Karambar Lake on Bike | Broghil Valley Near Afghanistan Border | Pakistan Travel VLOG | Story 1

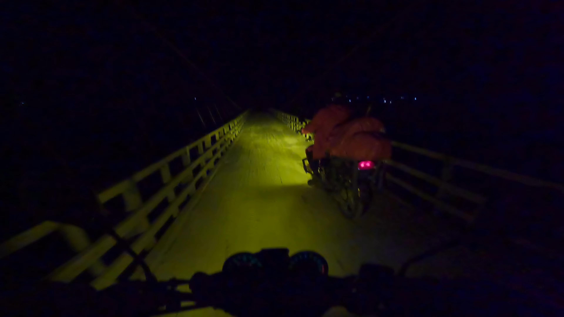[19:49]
ये जी रात के टाइम हम पुल क्रॉस कर रहे हैं, ब्रिप के बाद ये पुल आया है।
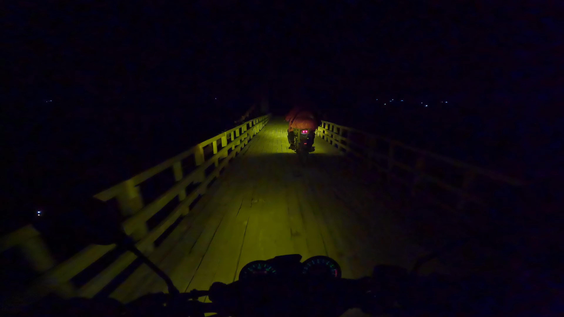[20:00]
ज़्यादा बारिश हुई है जिसकी वजह से काफ़ी ज़्यादा लैंडस्लाइड। अब दुआ करते हैं कि आगे का रास्ता खुला हो, नहीं तो मिशन इनकम्प्लीट रह जाएगा।